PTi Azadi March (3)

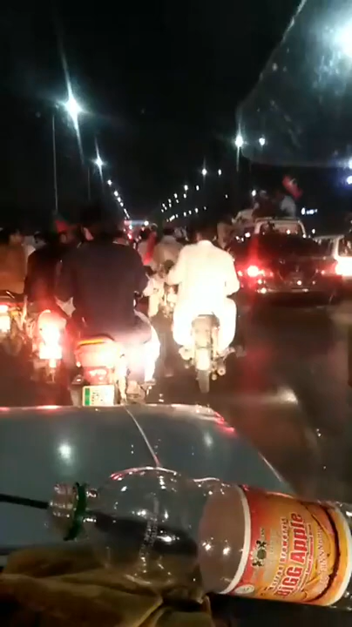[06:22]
ही आगे रोड लगता है कि जाम हो गया बस।